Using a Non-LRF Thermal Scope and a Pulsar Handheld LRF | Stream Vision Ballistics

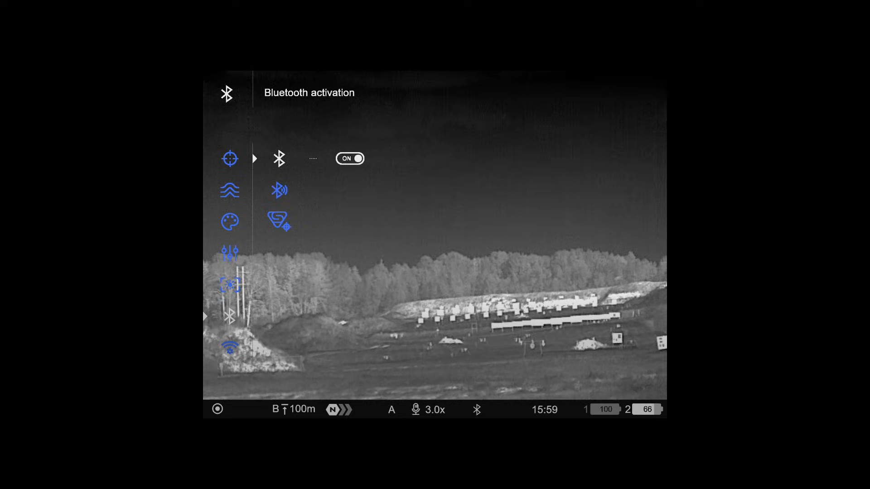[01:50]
And then when we've done that you go down to Bluetooth pairing for StreamVision Ballistic,
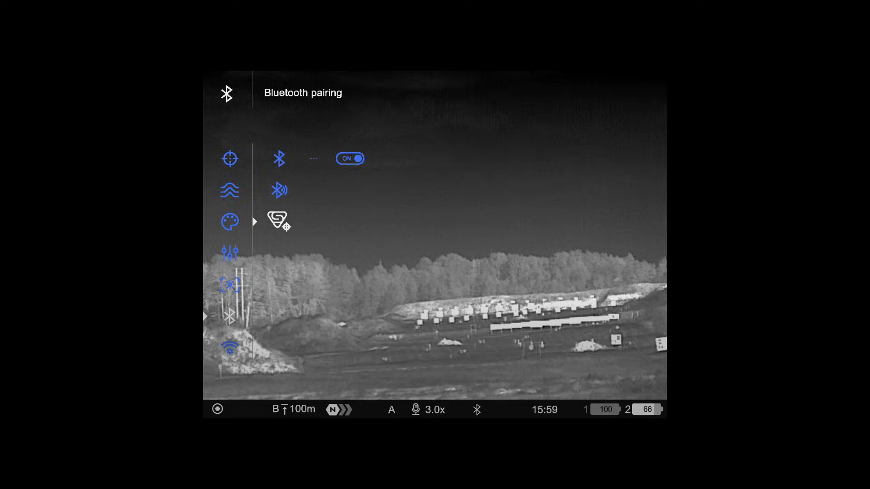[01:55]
short press and now in the app you go to devices, connect device, continue, connect.
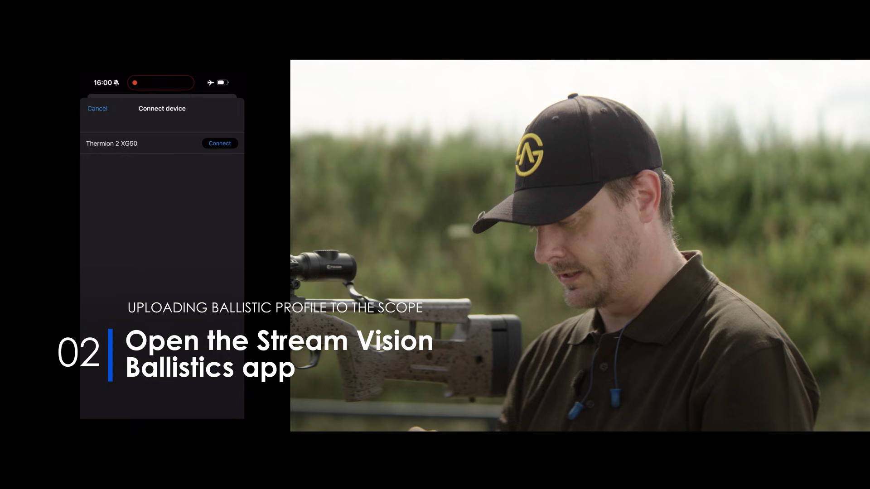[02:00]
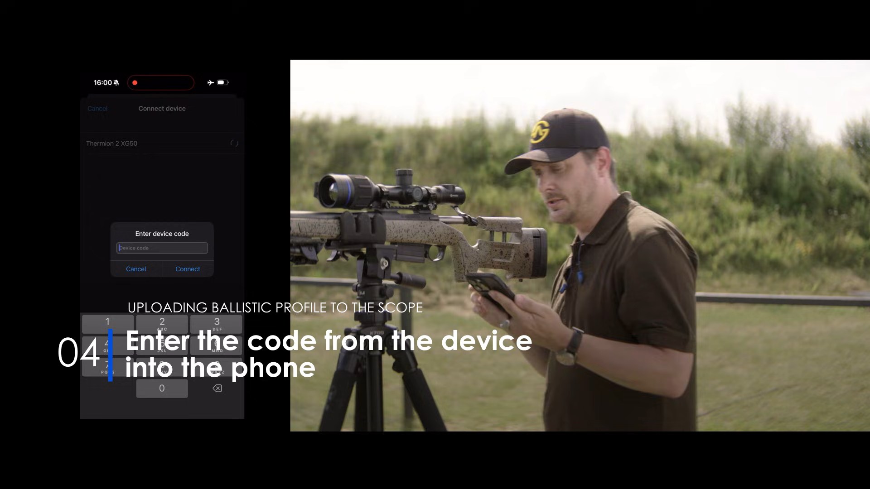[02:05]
And as you're doing that you shall see a code 8191 and connect.
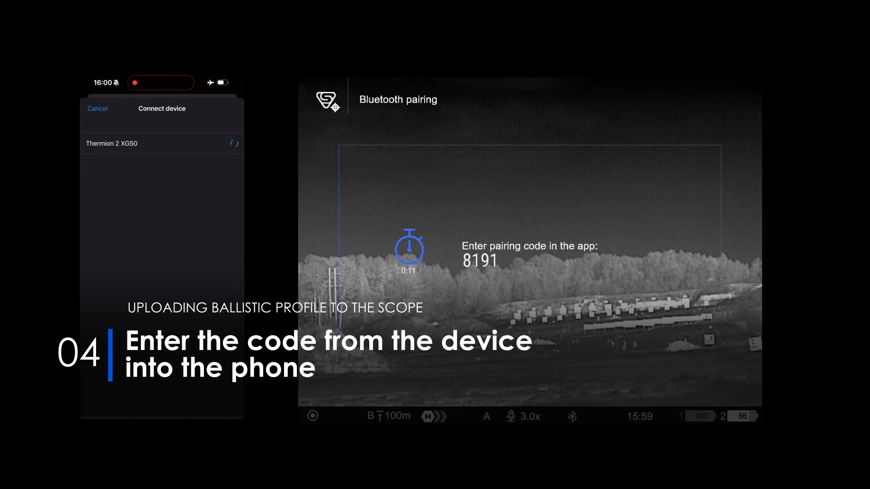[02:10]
And now they are connecting and we have a successful connection.
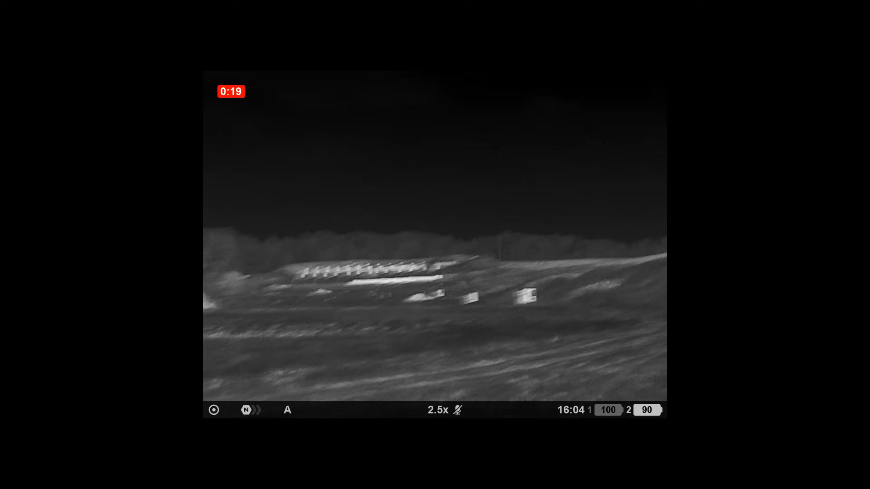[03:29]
Point the Oryx at the target, activate the LRF and
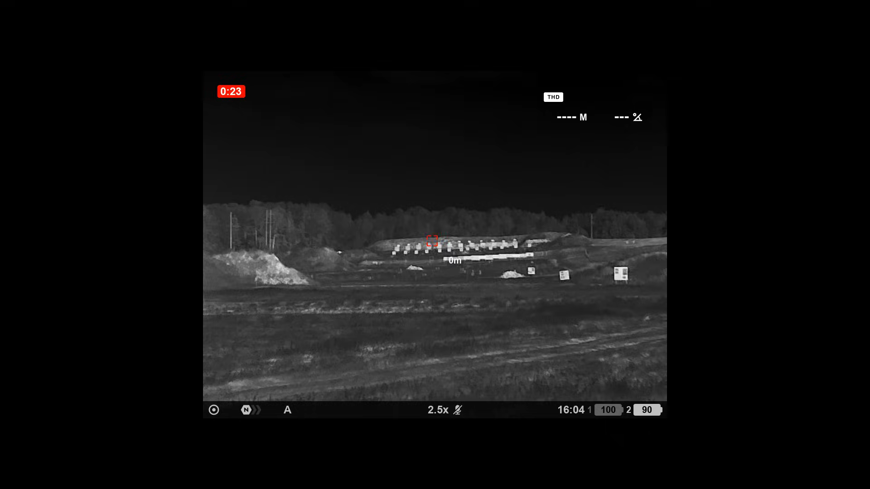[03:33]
take a measurement and it's showing 1007 meters to the target. Target size as I said is one meter by half a meter.
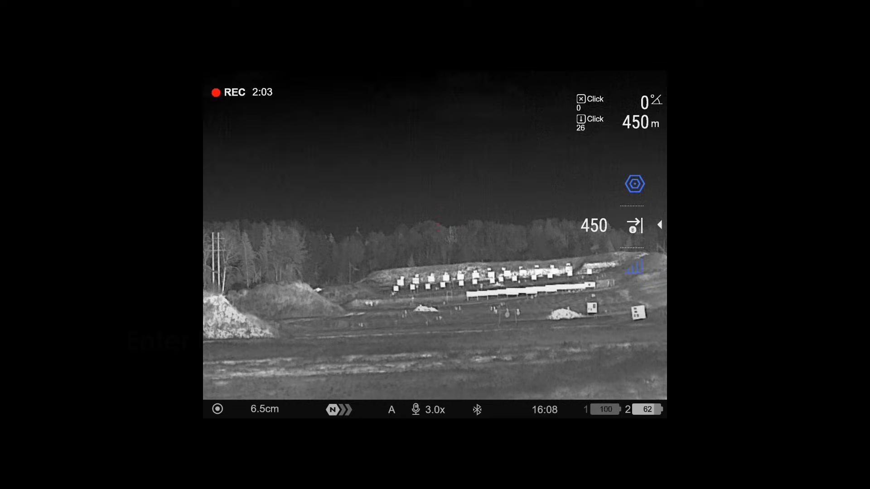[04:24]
we toggle through it till we get to the ballistics and then we enter the distance manually. So I'm going to enter 1000 meters. There we go, 1000. And as you can see now we have a red little X but I want to change that to make it a bit more visible. I'm going to go into the main menu, go to ballistics
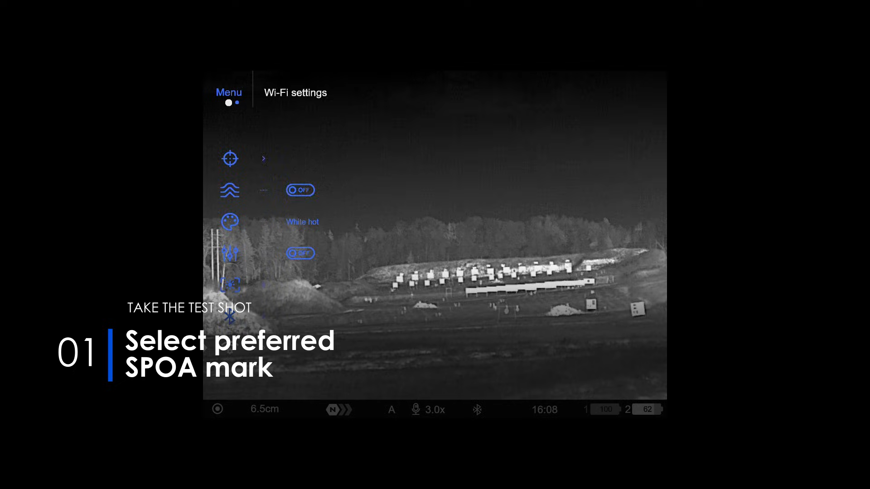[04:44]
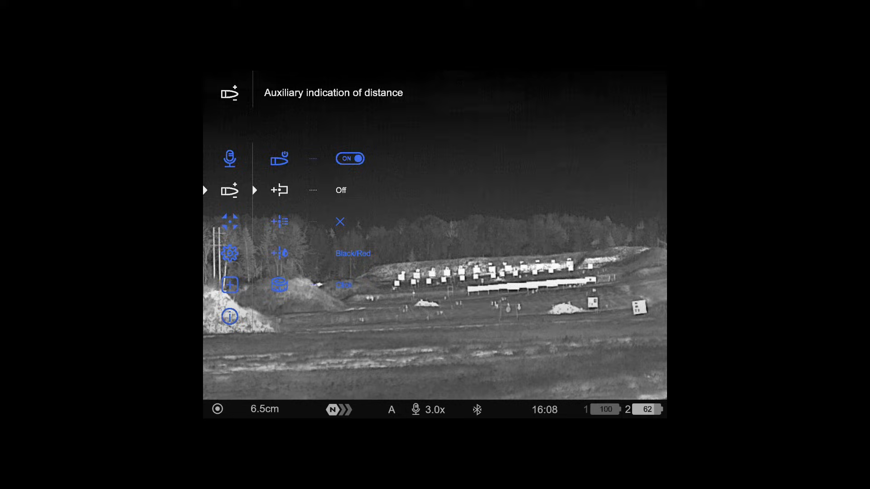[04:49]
and the suggested point of aim mark type, short press.
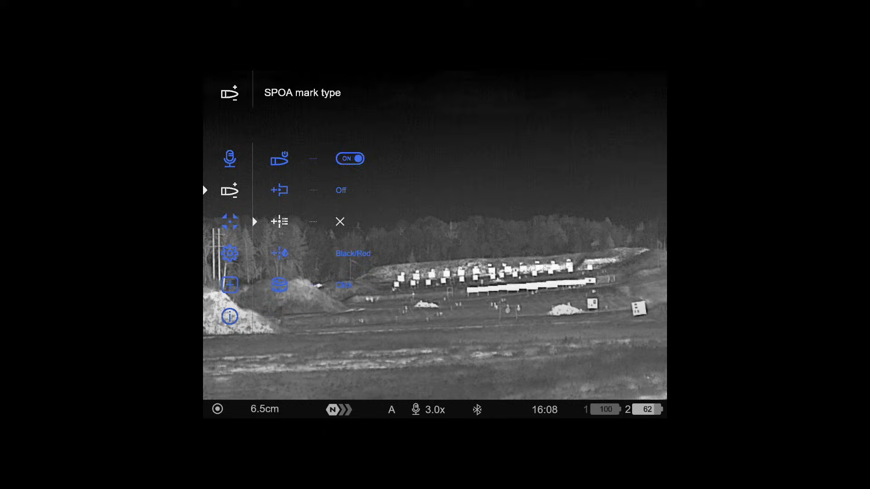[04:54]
And I go down to this line, save that with short press, back out by long pressing.
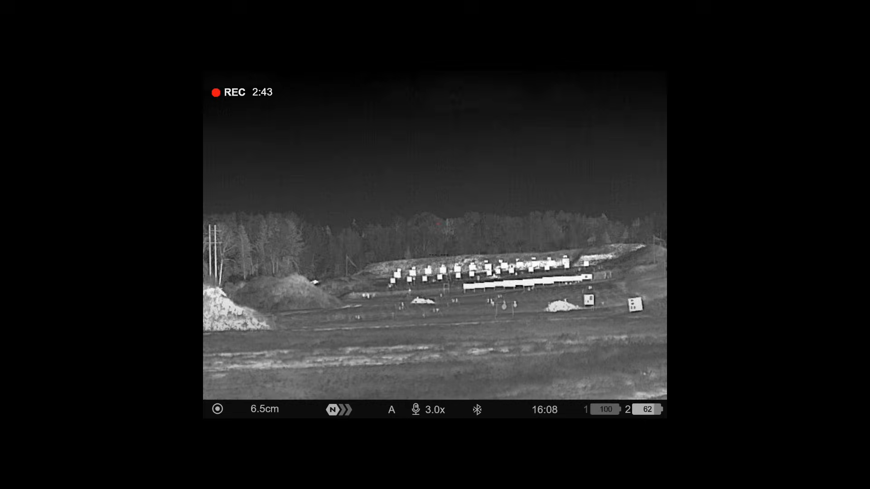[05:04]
And now I can zoom in as much as I think is necessary.
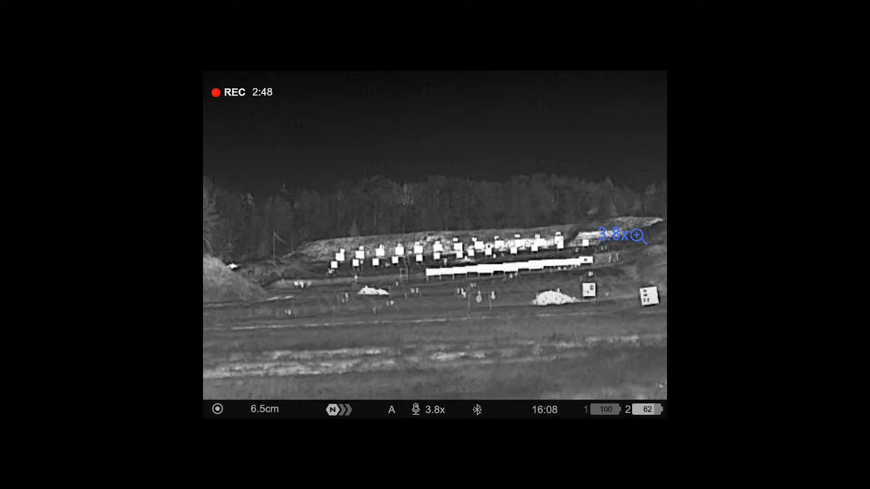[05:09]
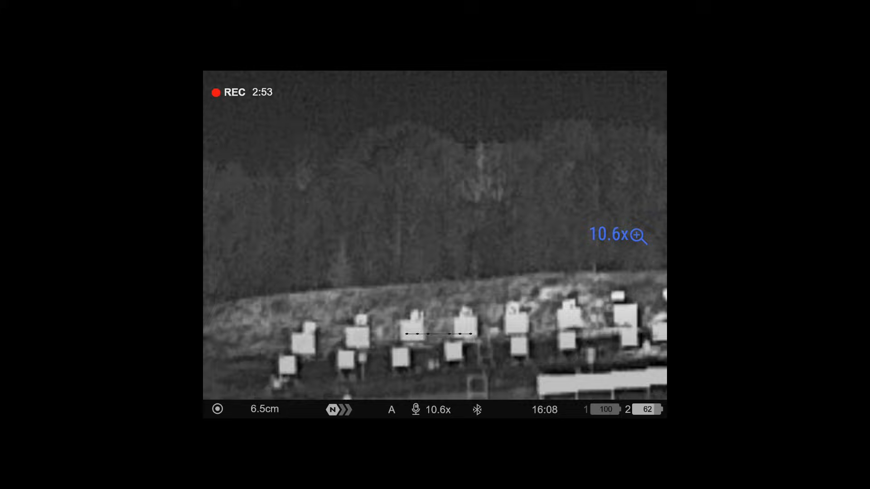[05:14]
And we do also want to change the reticle. I'm not a fan of this one.
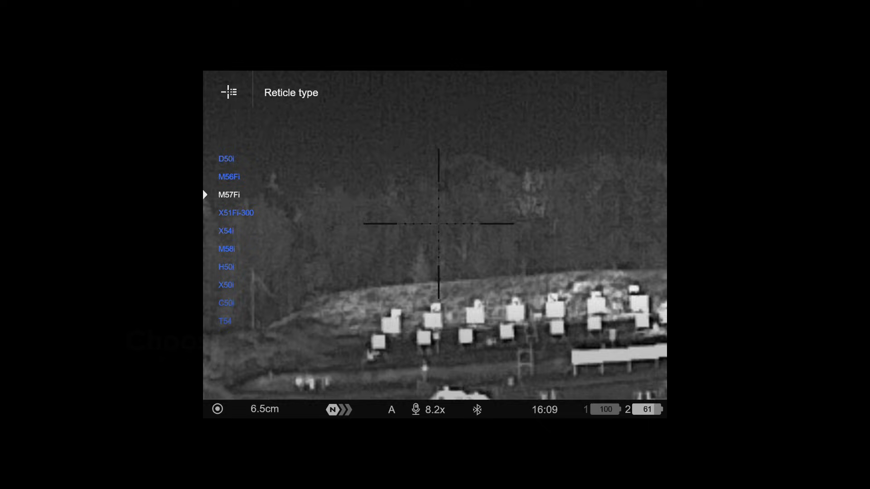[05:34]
I choose the M57FI because that is a scalable Mildark reticle.
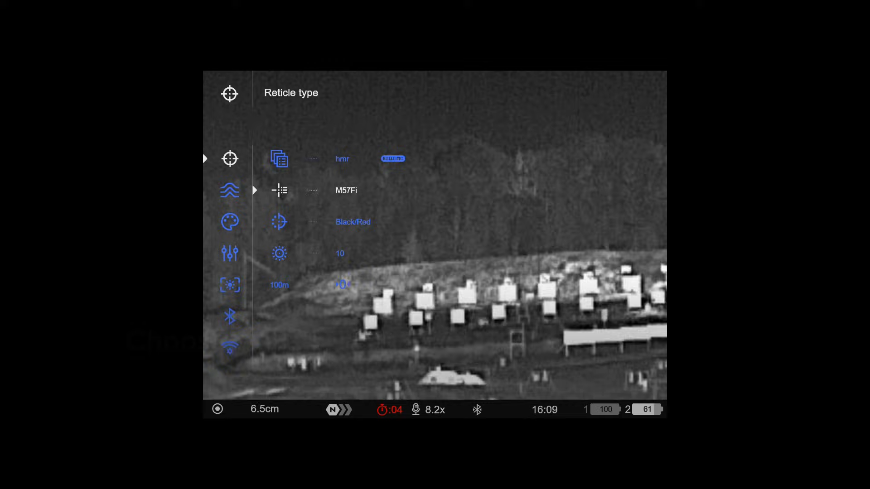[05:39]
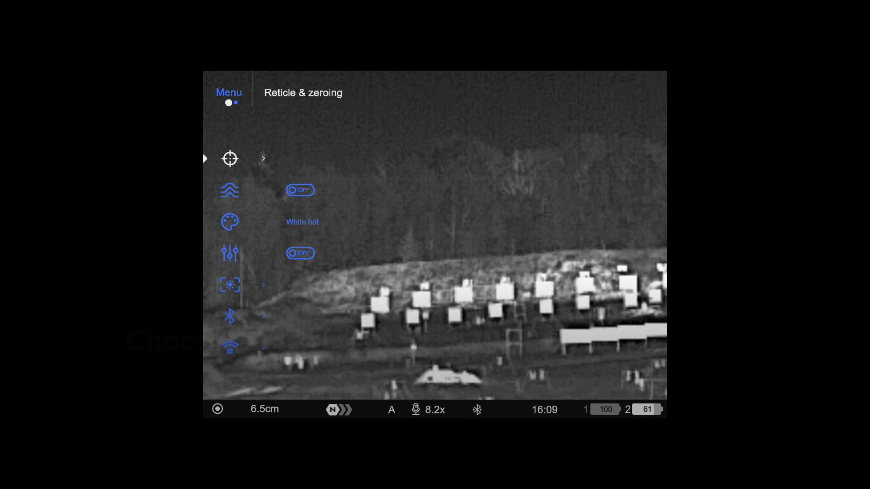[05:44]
And as you can see now, you have basically two reticles. The top one is your 100 meter zero, if you zero to 100. And the bottom one is my new 1000 meter.